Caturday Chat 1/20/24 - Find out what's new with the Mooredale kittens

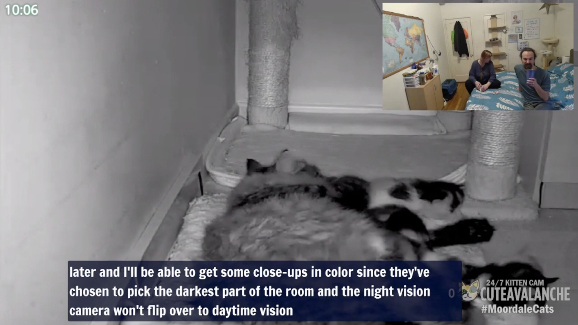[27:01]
It is very dark in here today. Because it's raining. Yeah. It's gonna rain for us all weekend and into the beginning of the week. Yeah. So. I'm gonna go get my phone in a minute, because I also want to put a t-shirt on, because it's weirdly warm in here today. Which, not usually. But FYI, we also are multicasting. We're streaming to about 8 different platforms.